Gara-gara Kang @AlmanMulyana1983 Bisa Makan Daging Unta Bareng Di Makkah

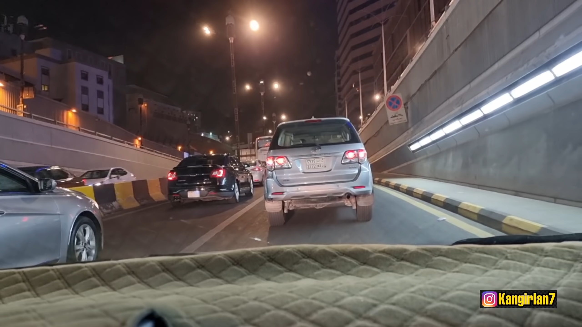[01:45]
Harus dimakan. Iya. Onta muda nih. Onta muda. Iya. Insyaallah mudah-mudahan nanti Bang Ci kita nih suka dengan apa yang kita ini ya. Iya. Traktir ya. Iya, insyaallah. Dan beliau sekarang katanya sudah menunggu ini. Di mana dia? Di dekat Hotel Meridian ini nih.
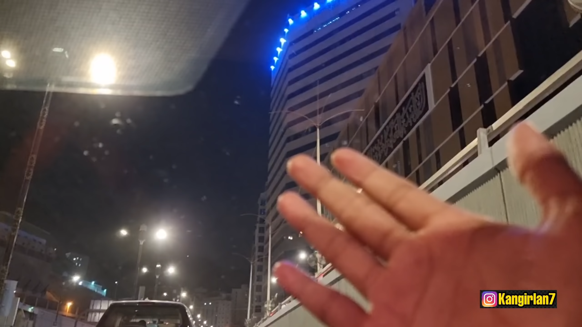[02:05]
Tapi beliau tinggalnya bukan di sini. Di dekat Almasa berhubung kita tidak Almasa, boleh ya. Masuk ke sana ya karena macet. Jadi kita menjemputnya di Hotel dan Meridian. Dan di sini juga enggak boleh nih berhenti Kang Ilan. Enggak boleh berhenti. Mana ya? Orangnya? Iya. Boleh enggak ditanya mana orangnya?
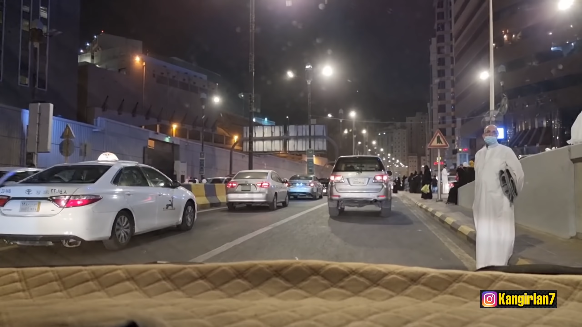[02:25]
Coba-coba kita kabarin dulu. Oh, Meridian sana. Oh iya, depan. Oh, seharusnya enggak sini. Nah, jalur cepat. Ini Meridian nih.